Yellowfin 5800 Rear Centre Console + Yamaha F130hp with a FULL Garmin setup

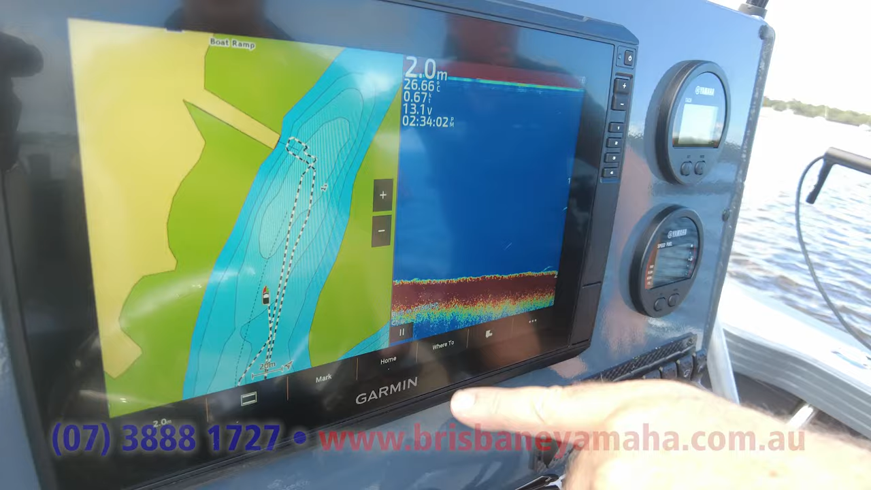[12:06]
On screen: depth 2.0 m
So it gives you all the capabilities for chart plotting of the bigger GPS maps, but in a simpler, more affordable format.